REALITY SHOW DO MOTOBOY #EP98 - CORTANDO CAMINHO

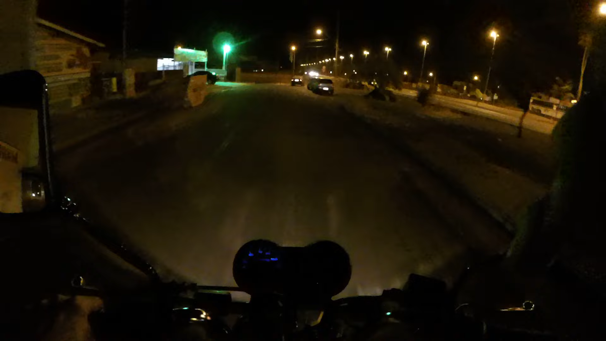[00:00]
Salve Cachorro! Começando mais um reality show do Botoboy, moleque! Peguei umas bombinhas agora, hein?
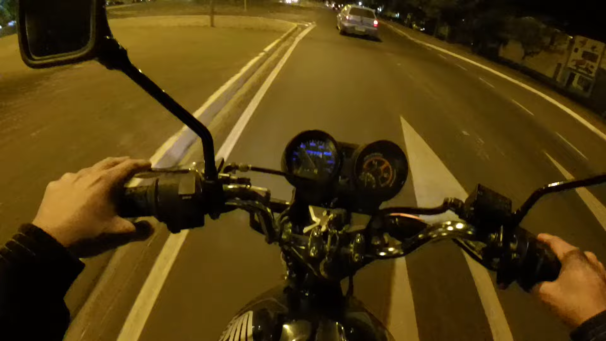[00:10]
Um ali no Vila Nova, Isaac de Moura Campos E a outra é na... Na rua... Santo Agostinho, do outro lado da cidade Puta rolezão que eu vou dar, irmão Aí quebra minhas pernas, parceiro Vai fazer o que, né? Aí chora, mãe Fazer essa rapidão ali no... No Vila Nova e partiu Pega a pista e já sai lá em cima Já nessa entrega, cachorro Aí é estouro no norte
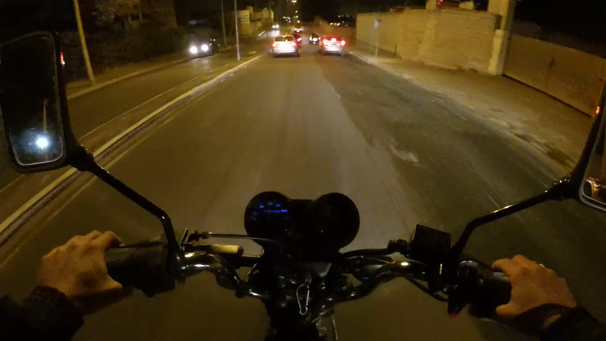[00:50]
Opa, foi mal, galera Vamos com muita cautela Porque não pode chegar Com recheio de um lado só, né, cachorro? Chega com recheio de um lado só e mó, hein? Vamos carrinho, vamos carrinho... Ai, ai, ai, ai, ai, ai Opa, opa, opa Opa, opa, opa Nossa, cheia de areia na curvinha ali Nossa, amigão
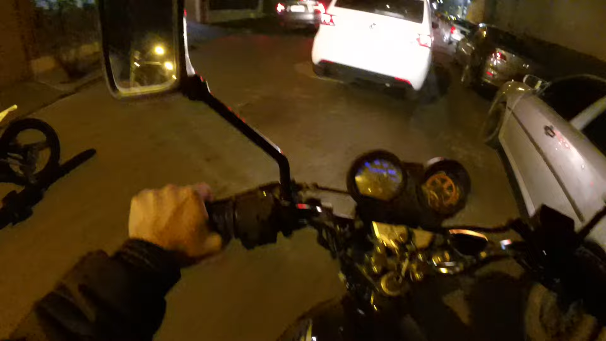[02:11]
Cachorro louco Na correria do bagulho Ciclo Três ciclo aqui tá me atrapalhando, cara Bora enrolar o cabo agora, cachorro Nossa, nossa, nossa Bora molequinha Bora molequinha É igualzinho Ó, tem que ir devagarzinho aqui Porque vai que o cara vira, né? Ele tem uns vacilão que dá certo e vira em cima
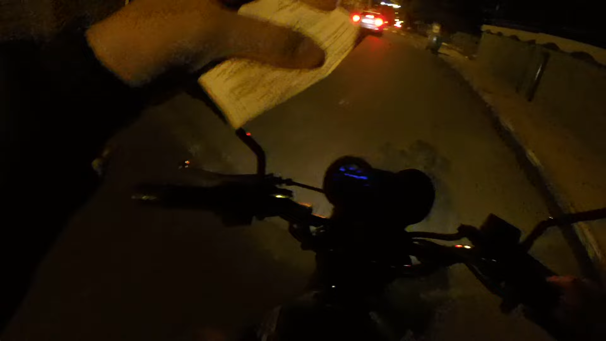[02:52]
Teotônia, não sei do que lá Será que é essa daqui?
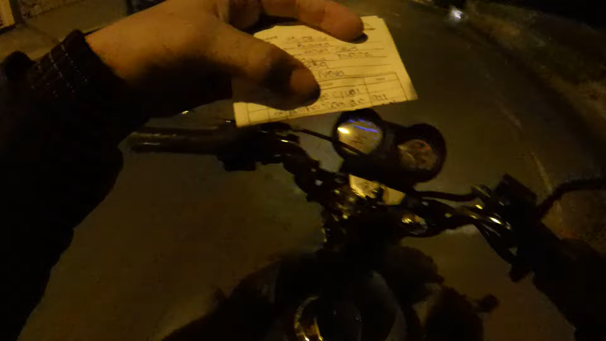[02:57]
Deve ser essa daqui Então é a próxima Isaac Moura Campus 339
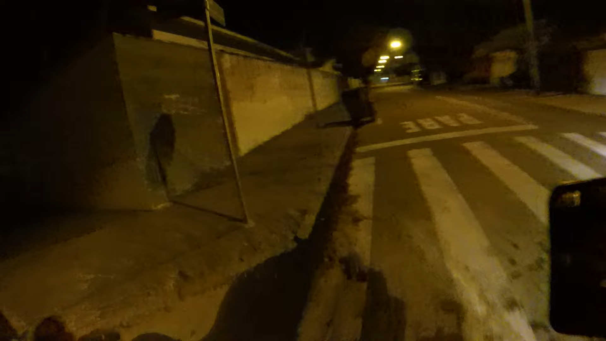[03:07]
Isso aqui mesmo, cachorro 339? Onde que é? Mais pra frente?
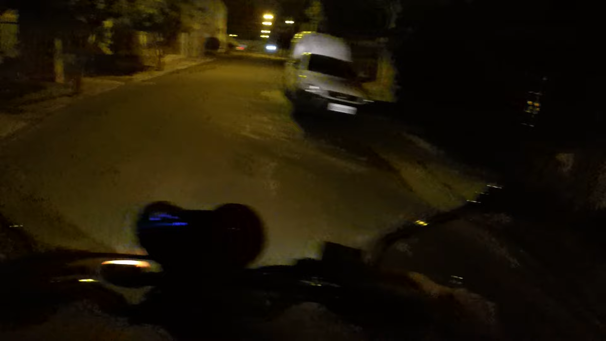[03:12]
Mais pra frente ainda, mano 339 Cadê você? É por aqui já, ó Será que não?
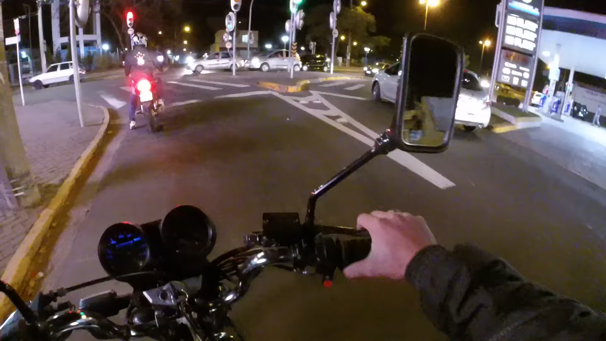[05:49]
Cortar por aqui, moleque E aí, vagabundo? Tô por aqui mesmo Vou ter uns cortes de caminho Vou sair lá em cima na pista
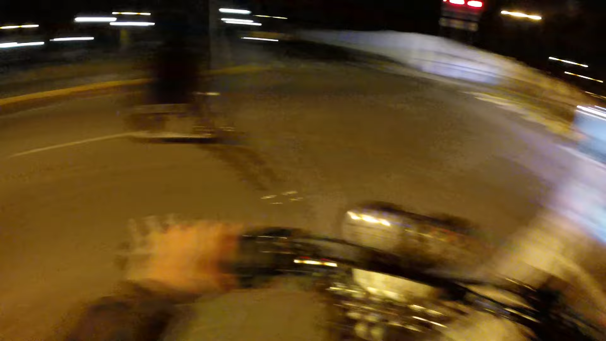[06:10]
Ai, ai, ai Tô a fim de esperar se não ficar verde não, hein, mano
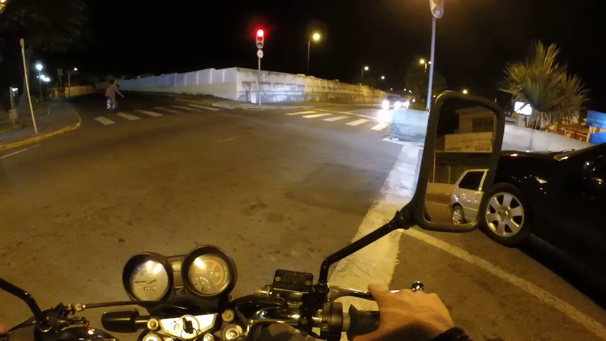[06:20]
Vai ficar verde já Bora Cortar um caminho ali pela pista Vou sair lá em cima, moleque Ai, ai, ai, ai, ai, ai Olha o cemitério Bora lá, moleque Ai, carai Vai andar uma rolezão Agora eu vou cortar um caminhãozinho aqui de lei, tá ligado? É, tenho conhecimento aqui das ruas, fião Bora lá, né, moleque
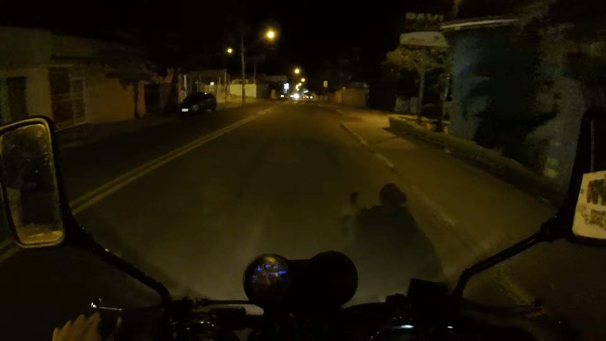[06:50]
Agora eu não sei se eu vou cortar pela estradinha lá Ou não compensa Acho que não compensa não Pegar uma estradinha de terra Compensa mais ir Pela pista mesmo Pegar as voas do bairro lá e ir suave nights Agora tá com cara que ia virar Como é que virou? Só que pro outro lado Ai lombadinha Essas lombadinhas quebram as pernas O bagulho é doido Cortinho de lombada aqui cachorro
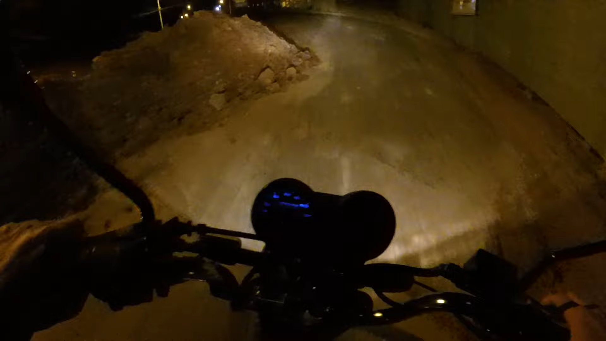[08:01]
Ele vai meter o louco aqui agora Nossa Tem um buraco ali mano
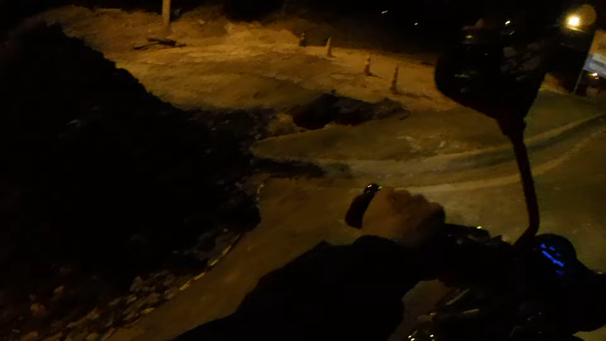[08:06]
Puta Buraco Lázaro ainda não vai dar pra me passar Agora fodeu
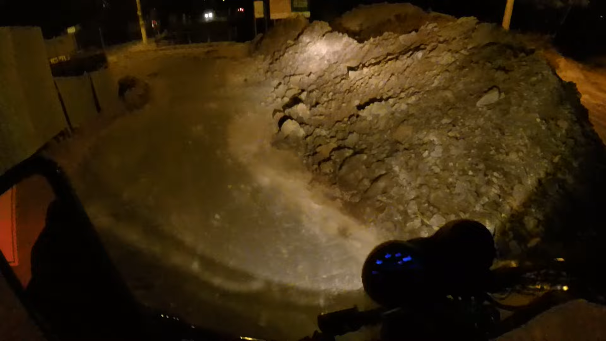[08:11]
Só pra foder comigo mesmo Vou ter que dar uma voltinha ali por cima Agora
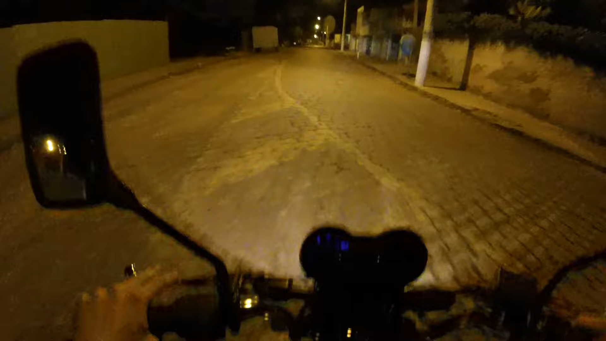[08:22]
Tomei no zóia agora hein Caralho Só pra atrasar meu lado mesmo Vai adivinhar também que tava fechado o bagulho ali mano Porra Ele vai ter que ir por aqui ó Tá da rua cachorro
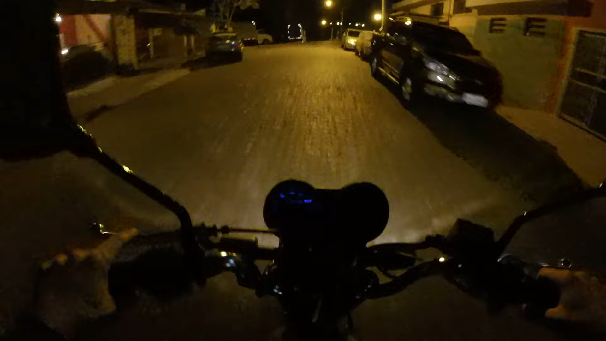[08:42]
Cachorro Vamos mais devagarzinho aqui hein Cheirão de marola da porra Você tinha pra esquerda amigão? Ela tá vindo aí doidão Bora Vai ser lá em cima Nossa Puta rolê mano Tardou meu trampo agora hein Mas bora lá né Fazer o que? Nossa Tá friozinho aqui velho Puta subidão mano Parecendo um morro Você é louco tio